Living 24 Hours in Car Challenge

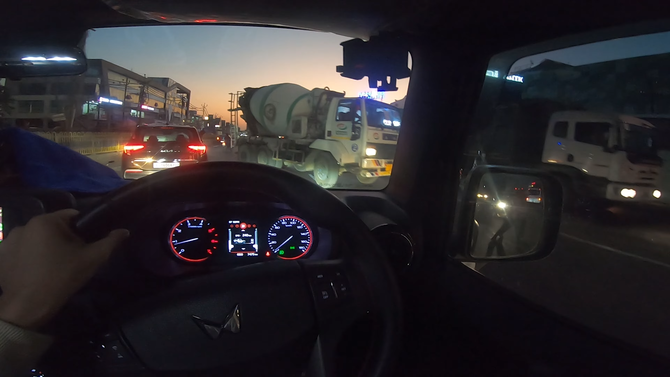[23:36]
ट्रक देखो भाई, ट्रक वाला ने बीच में ऐसे खड़ा कर दिया था, अभी भी खड़ा कर दिया चला।
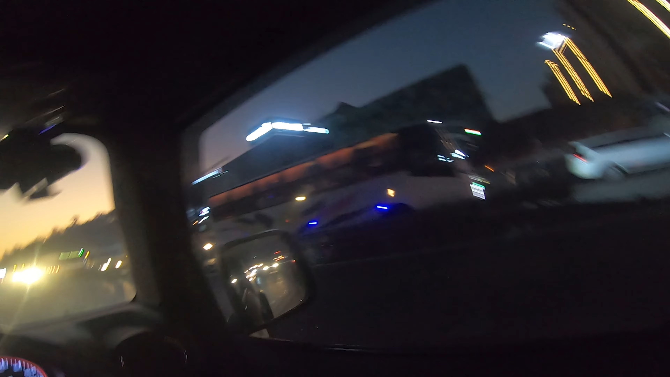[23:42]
जो भी हो भाई ट्रक वाला है ना, फुल ट्रैफिक हो रखा है एक बार ड्रोन उड़ा भाई ये देखो। नहीं अभी मैं जाके सो ही जाऊंगा ना, सीधा पीछे कंबल डालो और सो जाओ भाई।
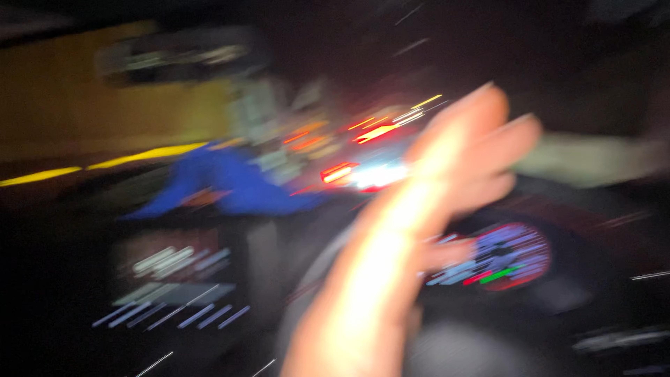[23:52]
गाइस घर के लिए कब से निकल गए, पर भाई यहाँ पे इतना ट्रैफिक हो रखा है ना भाई, देखो अभी भाई इतनी बड़ी ट्रैफिक है ना भाई, हम यहाँ पूरे ब्रिज में ऐसे रुके पड़े हैं गाइस।
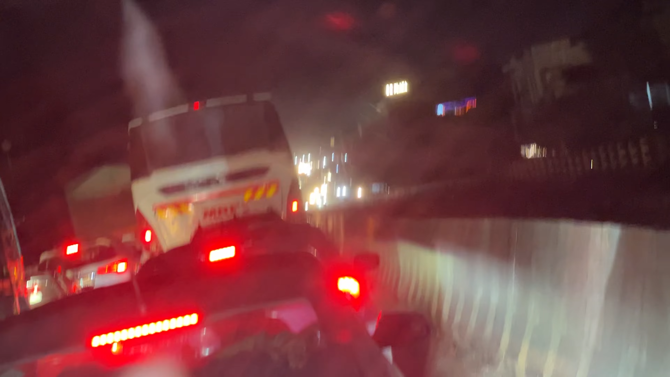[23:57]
तो भाई एक घंटे से भाई इस ट्रैफिक में हम लोग खड़े हुए हैं,
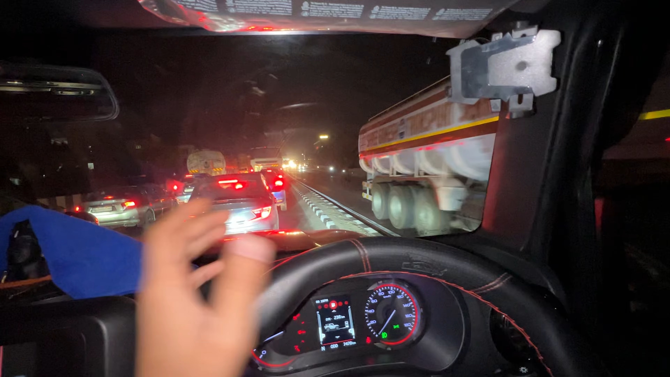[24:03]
हमने सोचा चलो ये डिवाइडर है ना भाई, इसको ऐसे क्रॉस करके निकल जाए भाई, अपने थाड़े ना यहाँ से निकल जाए, कोई दिक्कत नहीं।